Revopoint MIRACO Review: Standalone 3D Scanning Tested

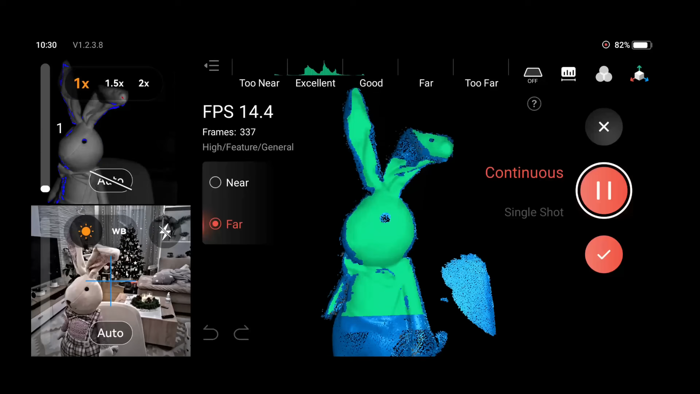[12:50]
Not even comparable to wired scanners. Where I have to watch the cables. Watch the screen on the laptop.
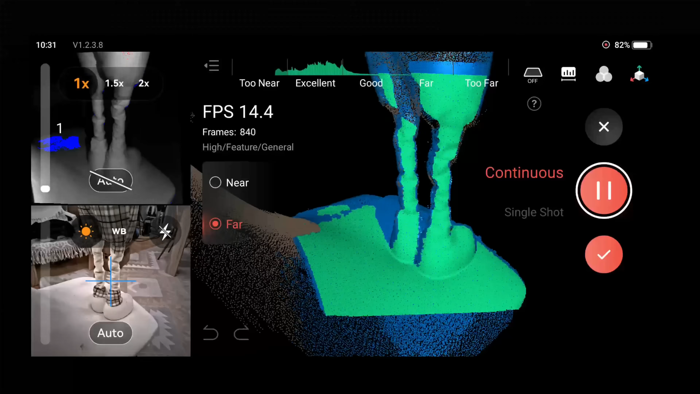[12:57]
And still pointing the unit to the object keeping the correct distance. And the result.
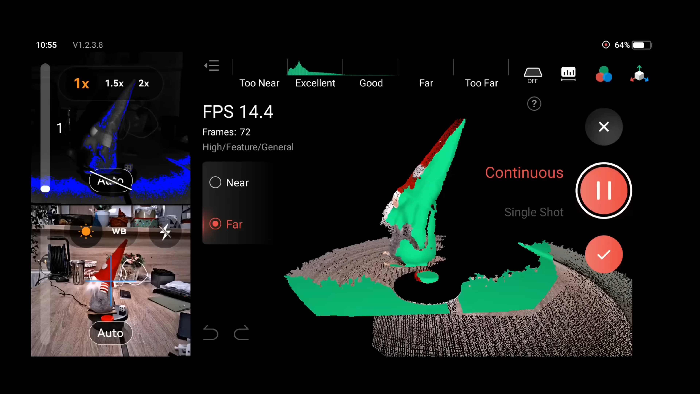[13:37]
Since from the back side you don't have enough tracking details.
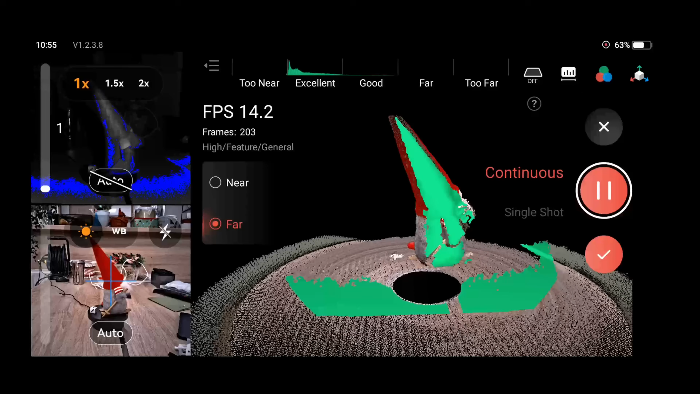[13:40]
Just in case I added few objects around it. The result is great. I am removing some unnecessary points.
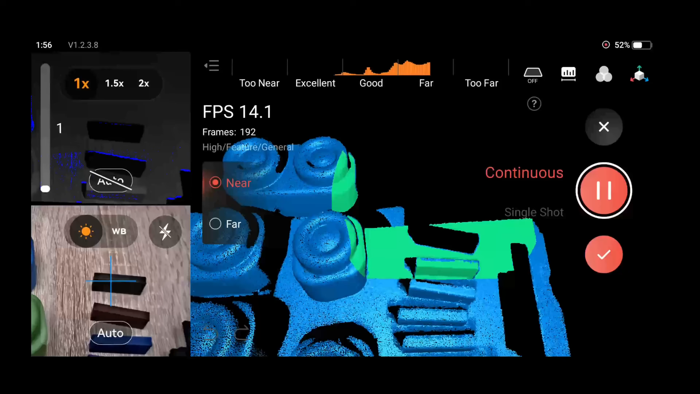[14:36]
Except these two at the end. Black and dark brown.
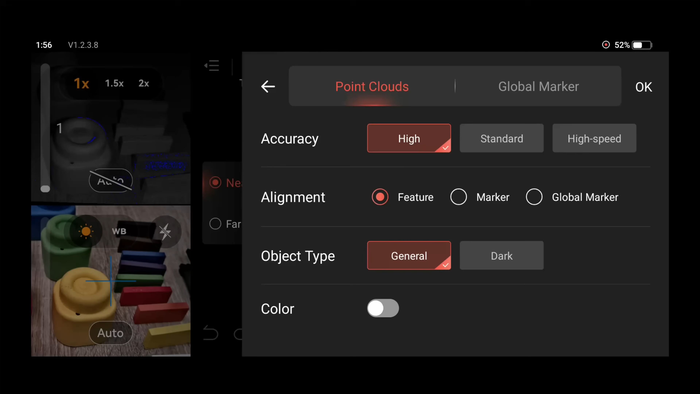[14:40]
I even switched to the dark mode.
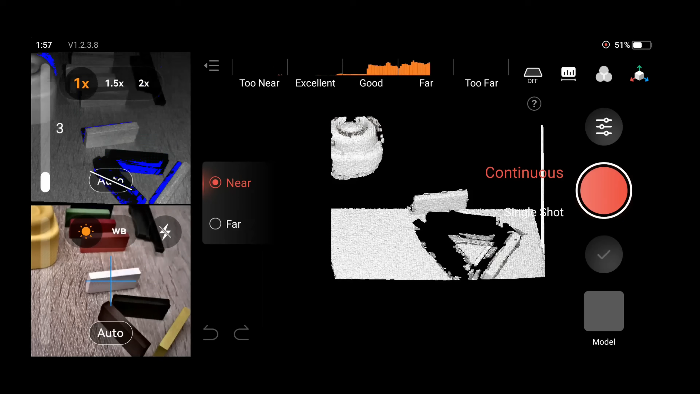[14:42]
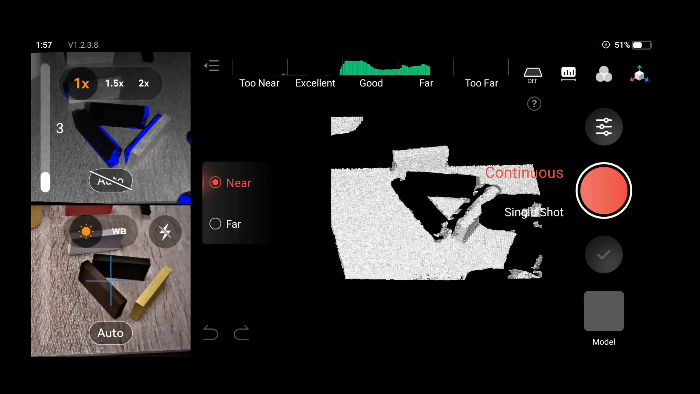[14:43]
But as you can see in this triangle only the yellow is visible.
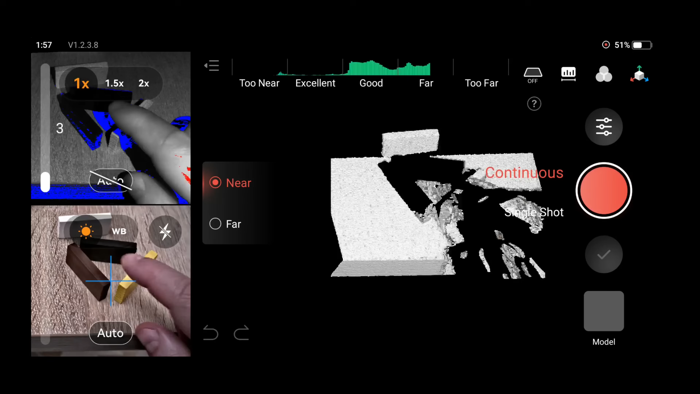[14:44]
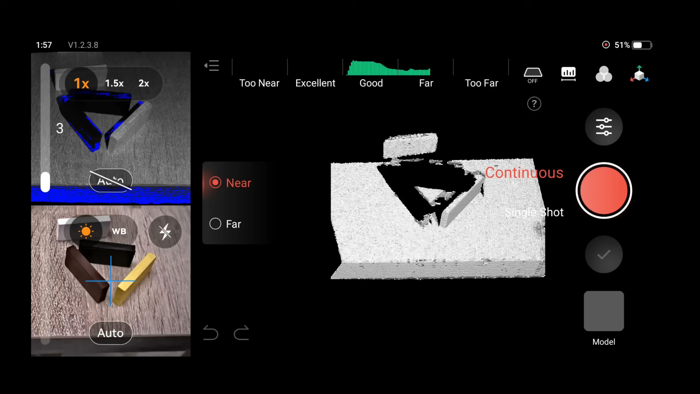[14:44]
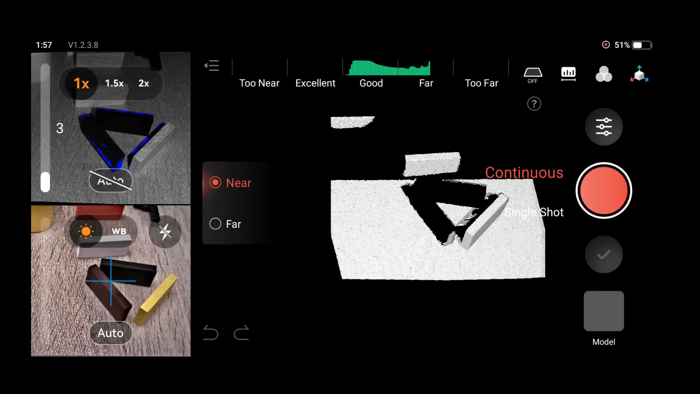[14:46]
This would be scannable if I would use some whitening method.
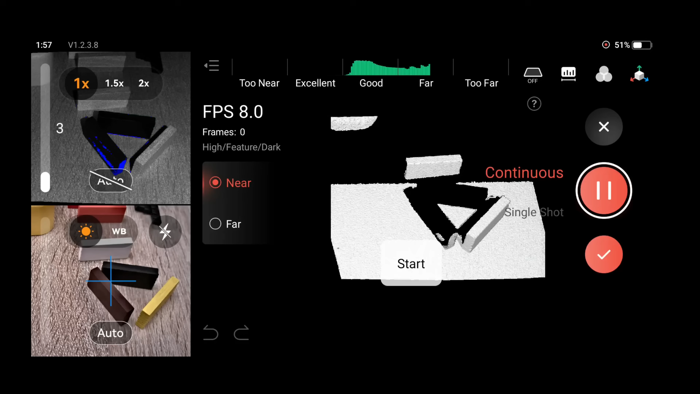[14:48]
Shortly, scanning with the freedom. It is so much easier to do the work when I am not connected with the wires.
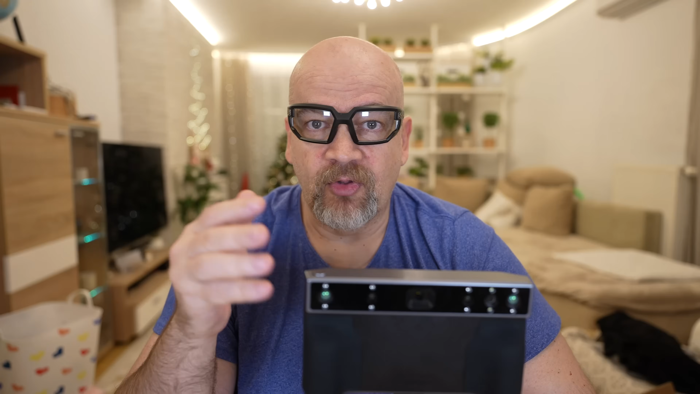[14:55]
And the screen is in front of me. I don't have to check my laptop every 2 or 3 seconds to see if I am still on correct distance. And everything is okay with the scanning. And even the tracking is significantly improved compared to the older RevoPoint scanners.
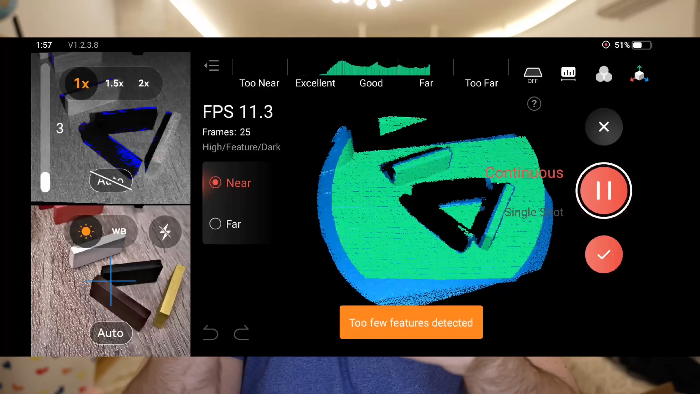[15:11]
Of course we have to know the possibilities. It still don't like black transparent or shiny surfaces.